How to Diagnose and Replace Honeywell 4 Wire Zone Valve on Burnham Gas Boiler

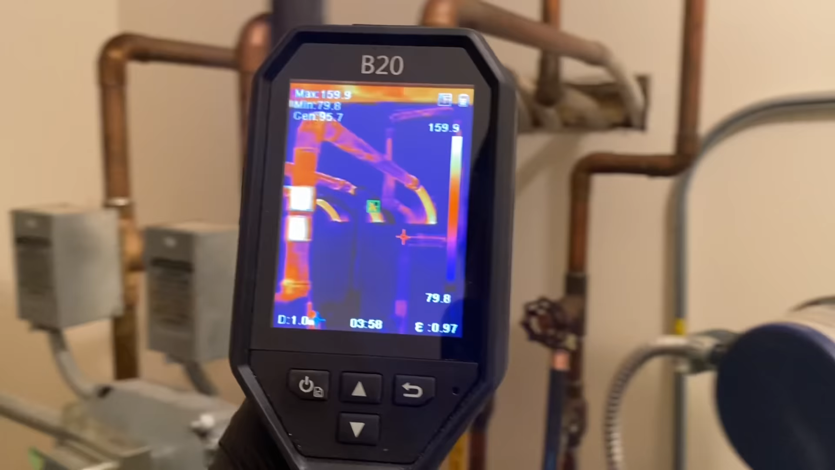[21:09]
there's the other zone and this one
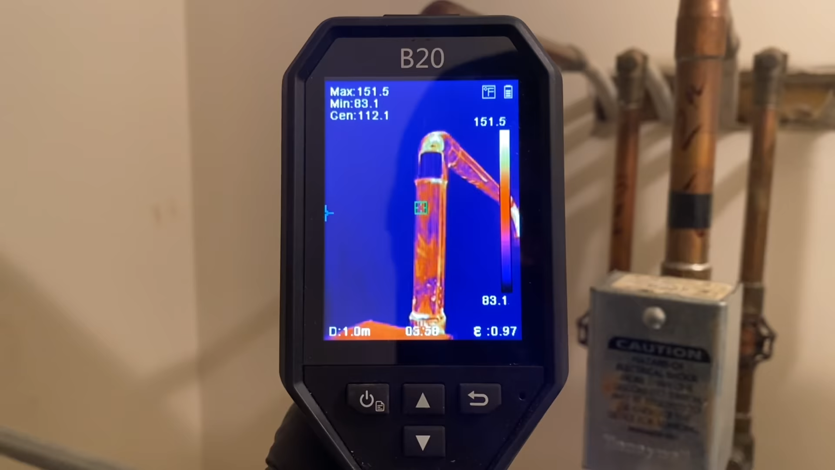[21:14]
there's returns they're cold as you can see
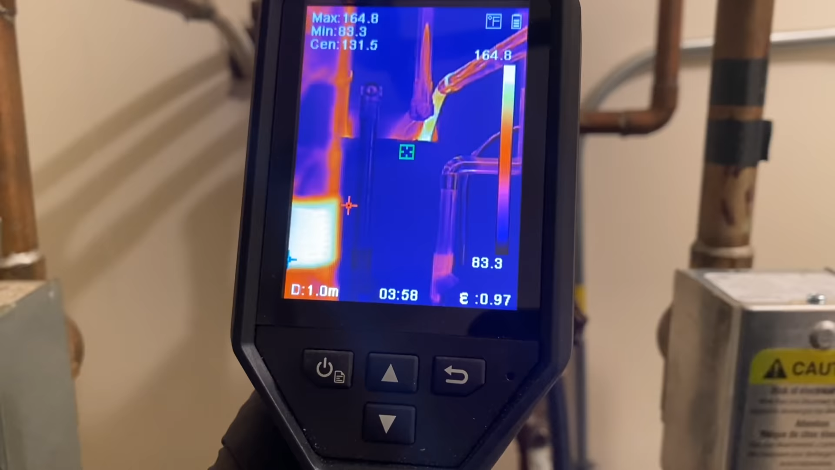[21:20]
let's go check the baseboard on the first first thing you're going to see is the baseboard here
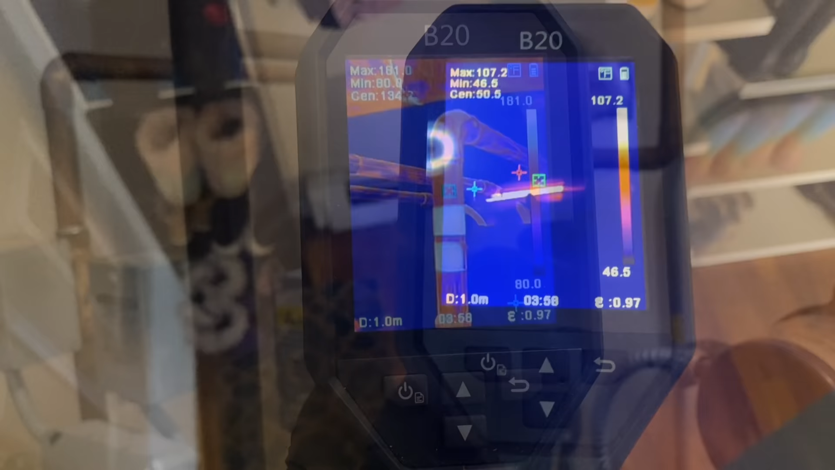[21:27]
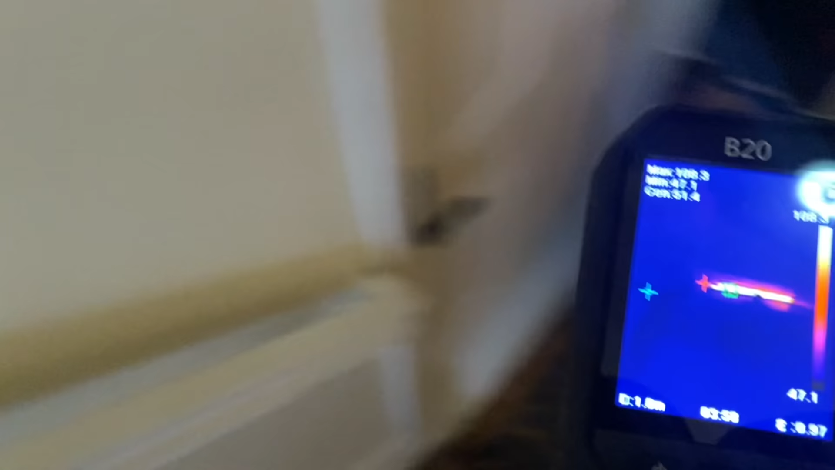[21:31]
on the floor and convector is closed